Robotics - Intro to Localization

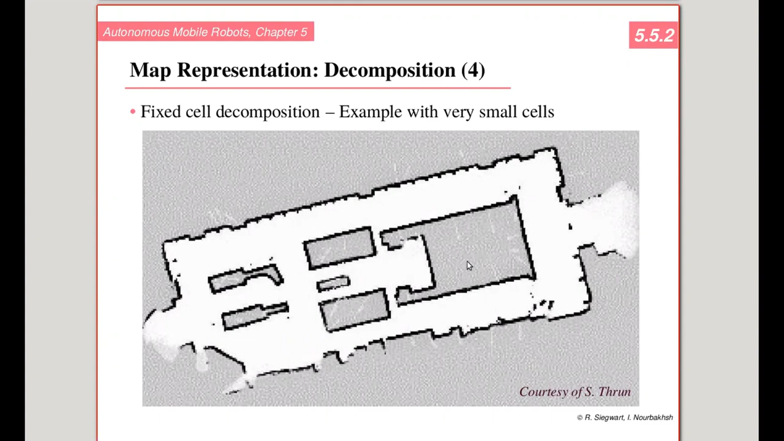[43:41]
yang area bebas itu putih warnanya terus area selain itu gray bisa lihat abu-abu ini contoh dari representasi map